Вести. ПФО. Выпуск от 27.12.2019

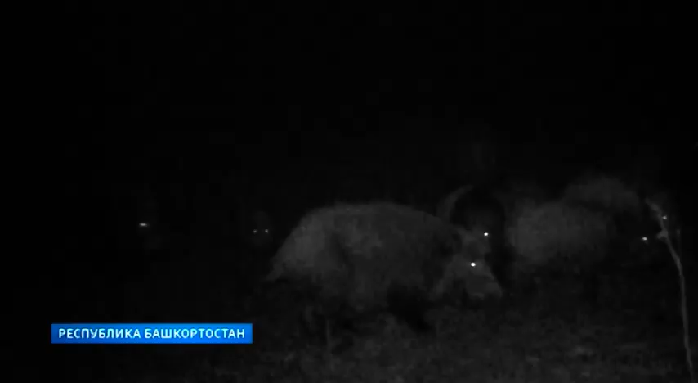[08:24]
когда шансов встретить человека почти нет.
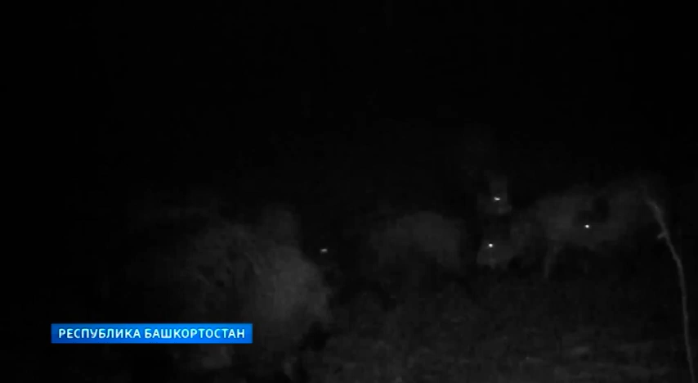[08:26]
Вот такие подкормочные площадки являются едва ли не самыми оживленными местами в лесу.